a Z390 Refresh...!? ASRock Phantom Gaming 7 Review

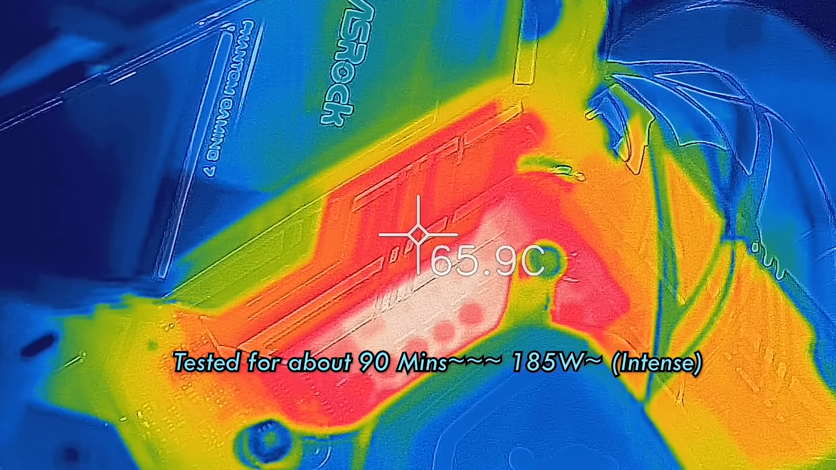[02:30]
On screen: spot 65.9°C
uncomfortably hot as I would say I like to keep it down under
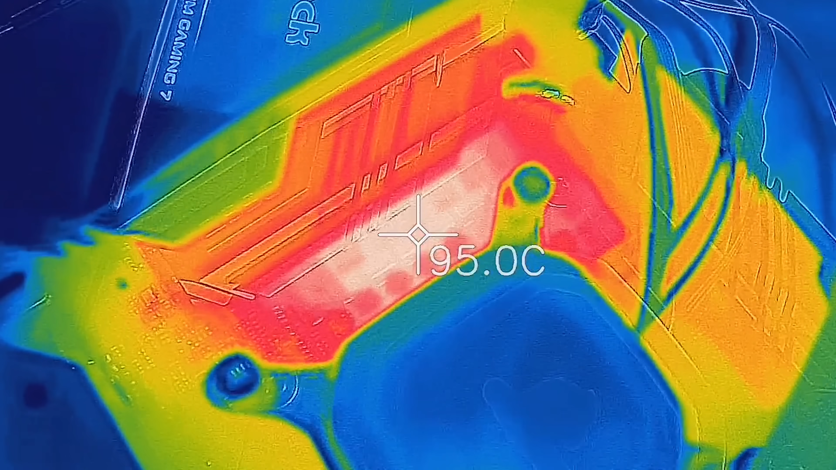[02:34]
90 degrees for the surface temperatures when I put the IR camera over it this was going up
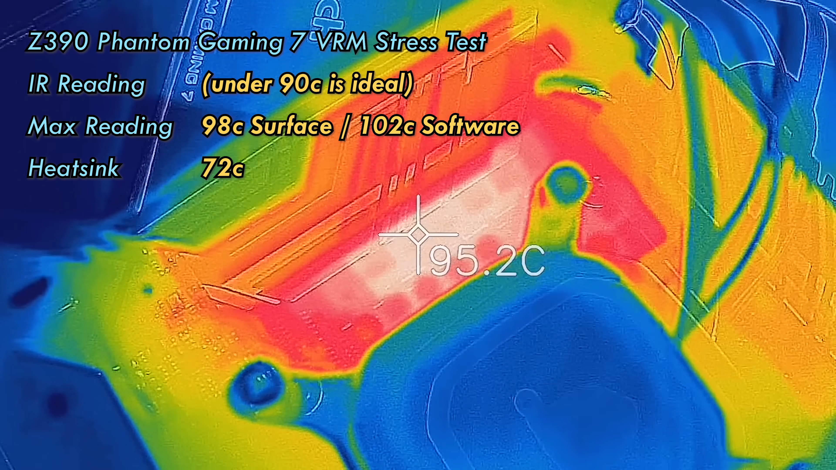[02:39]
On screen: spot 95.2°C
to 98 max with a 25 degree C ambient environment the heat sink is doing a great job
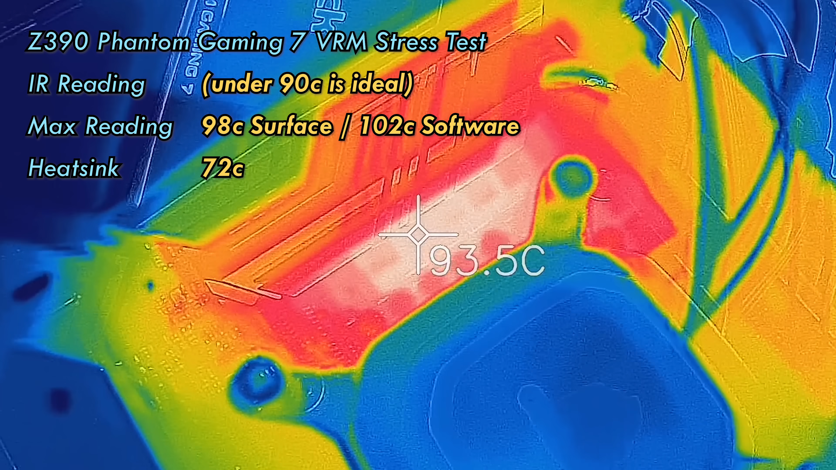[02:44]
On screen: spot 93.5°C
with that getting the 72 degree C so if you do put a
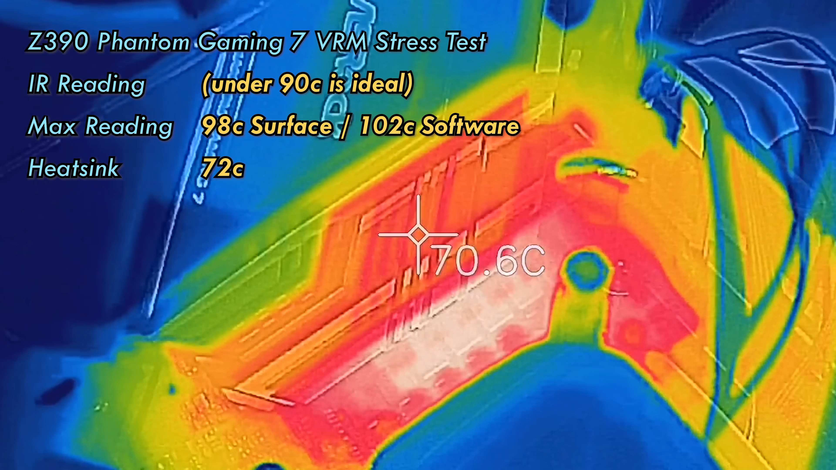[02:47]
On screen: spot 70.6°C
fan over it it will cool extremely well so the VRM is decent will handle a five gigahertz overclock though
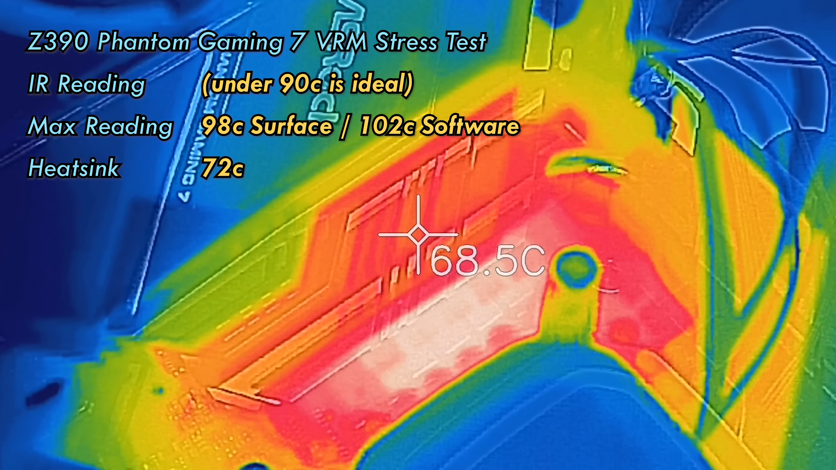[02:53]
On screen: spot 68.5°C
if you're more serious about overclocking may wish to consider the Taichi